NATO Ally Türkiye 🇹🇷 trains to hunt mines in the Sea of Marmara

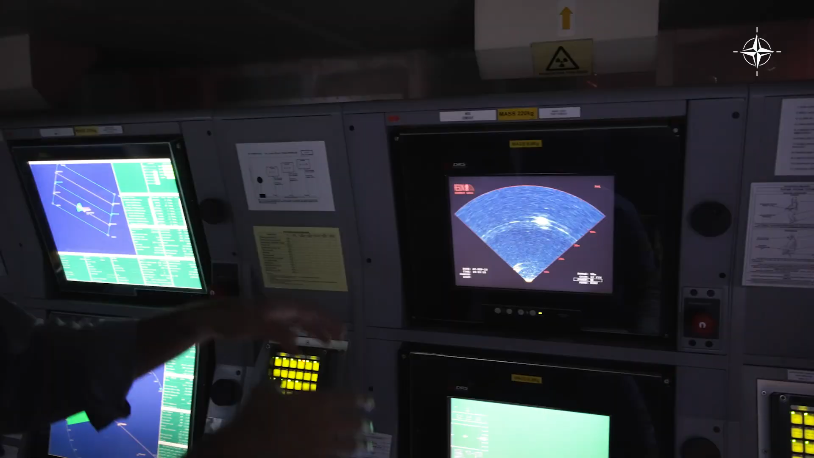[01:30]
So as well as having the camera, we've also got this Sona picture. And this sailor has identified what he believes to be a mine just here.
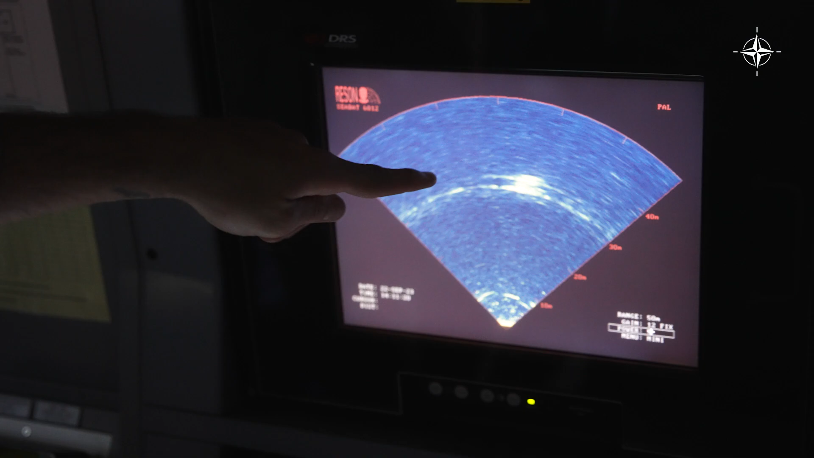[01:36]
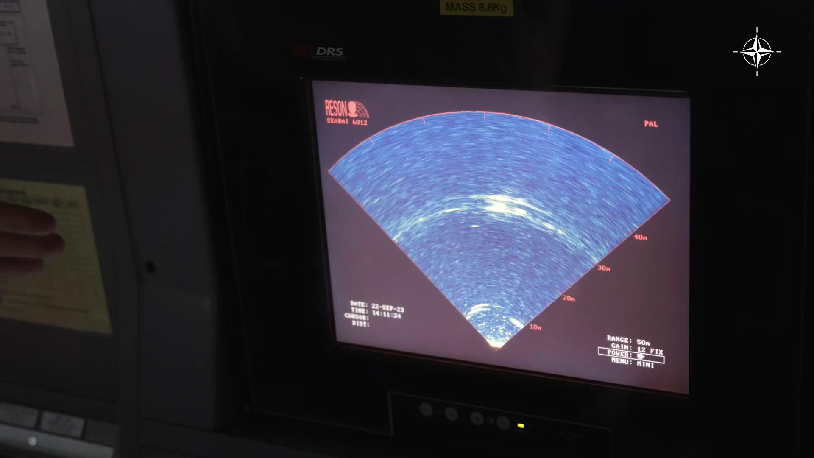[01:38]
So he's now going to bring the ROV and slightly closer and try to positively identify whether this is a mine or not.